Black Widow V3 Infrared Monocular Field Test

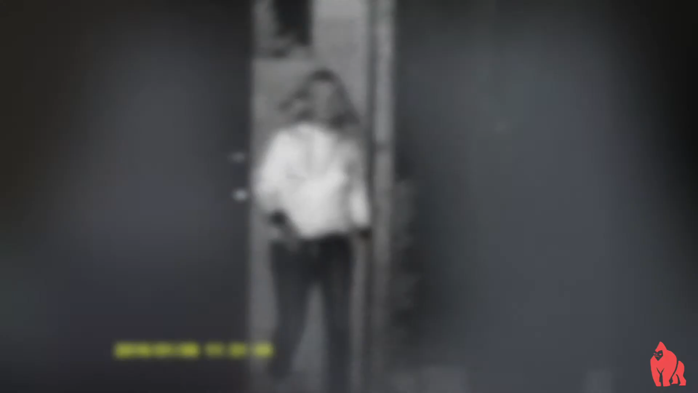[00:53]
Okay, here we are on a local mountain road, very late at night, very dark. We do have a little bit of moonlight available, but believe me,
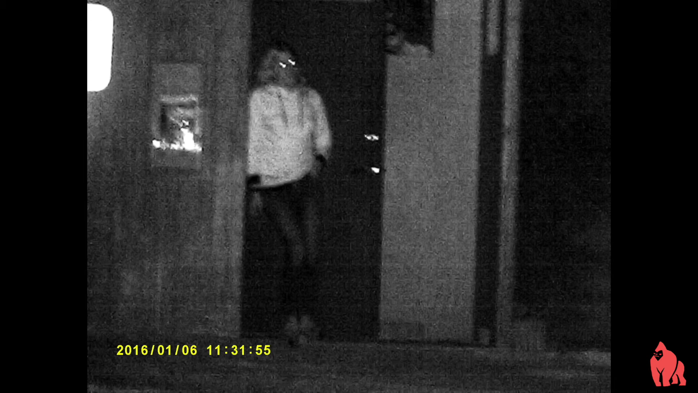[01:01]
as far as I can tell, it is pitch black. Here, we took a few photos from about 200 feet away. Pretty good clarity, pretty good detail.
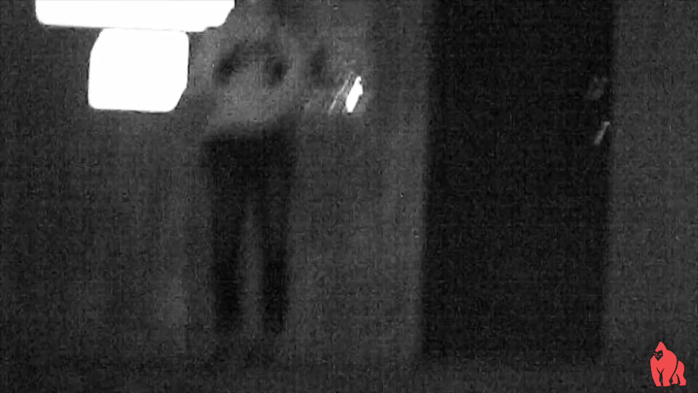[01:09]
Make note of the bulletin board in the background reflecting the infrared light.
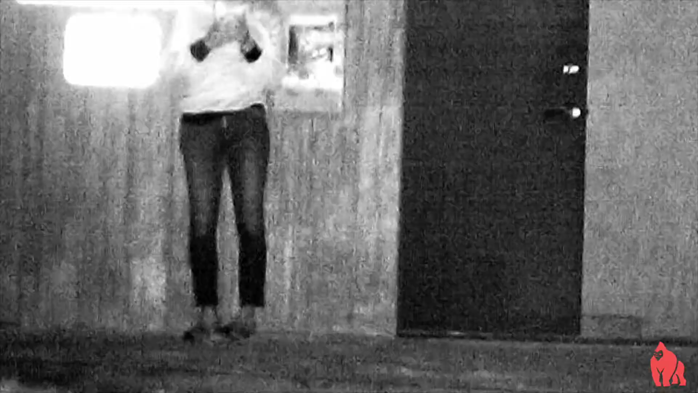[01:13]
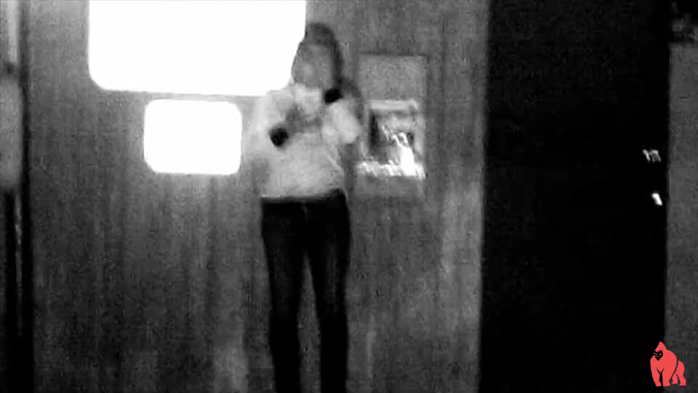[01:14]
I did not pick a very good environment, and that is, in fact, interfering with the focus and interfering with the contrast a little bit.
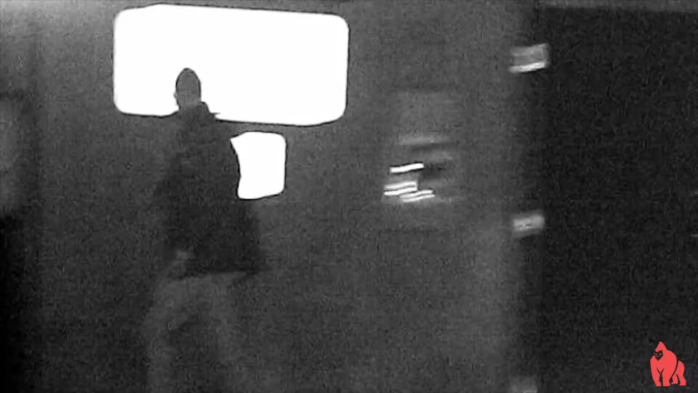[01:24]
But overall, the fact remains, we are in a pitch black environment.
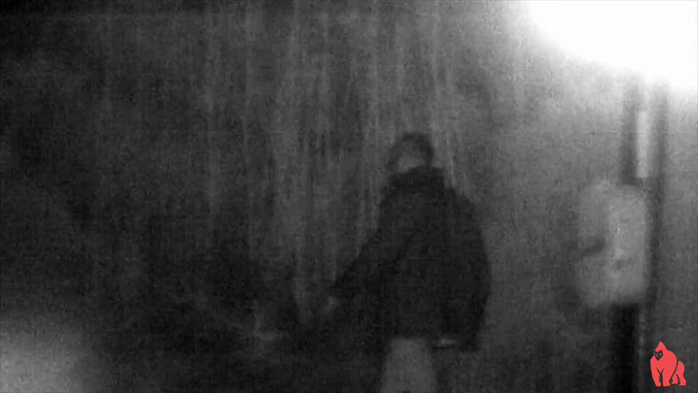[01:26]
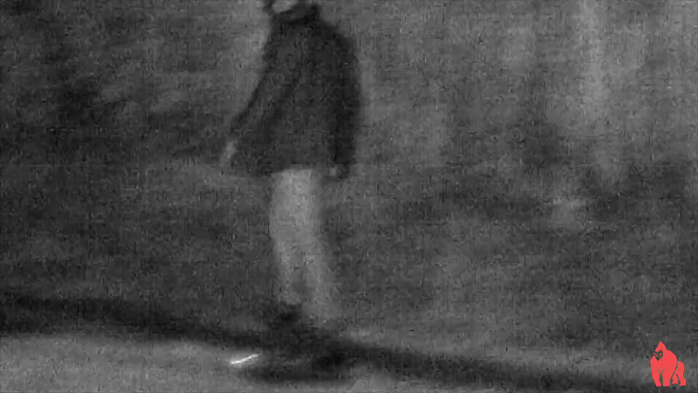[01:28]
Detail, clarity, quality, all that is pretty freaking good given where we are.
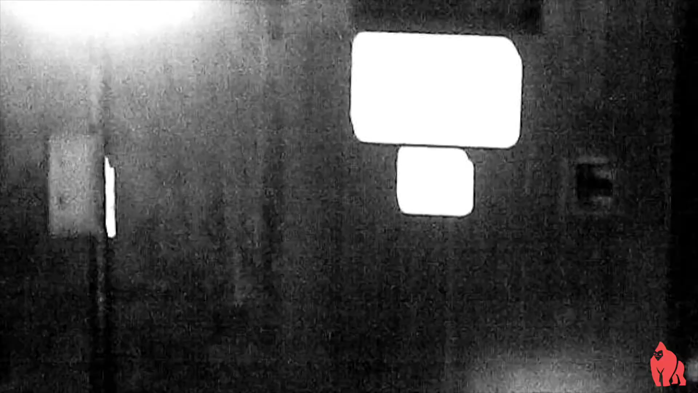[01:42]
And one more thing I want to make note is we had no computer-aided zoom right here.
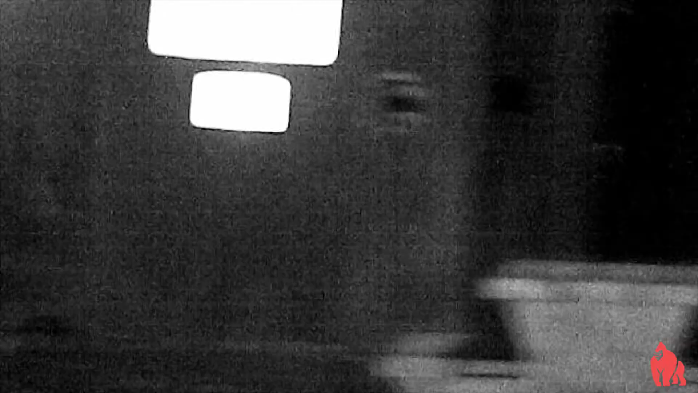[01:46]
Okay, so what you're seeing is pure optical zoom from the monocular.
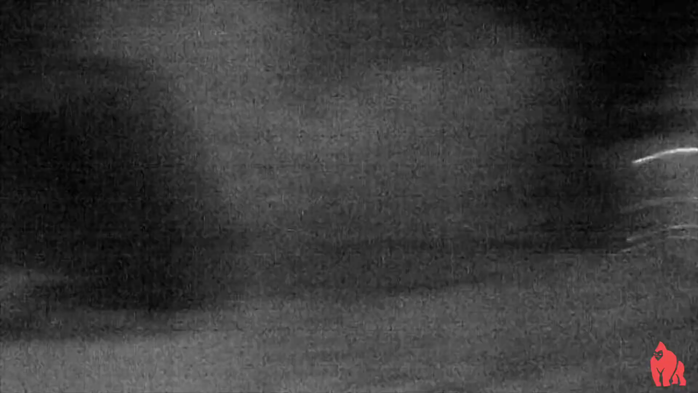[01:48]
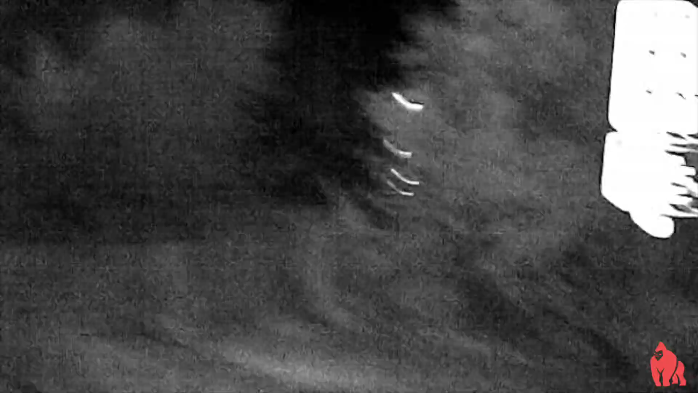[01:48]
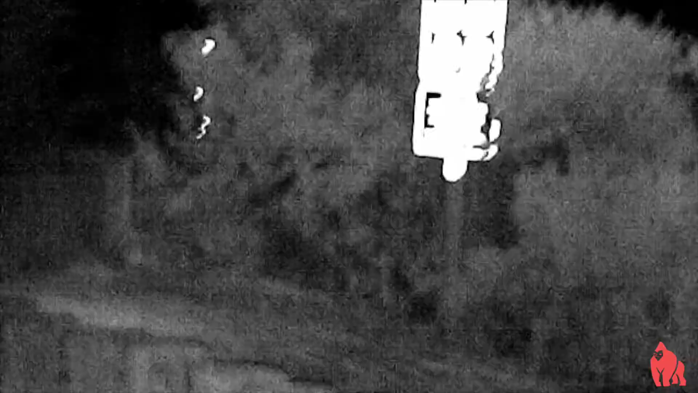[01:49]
It can go up by about another eightfold.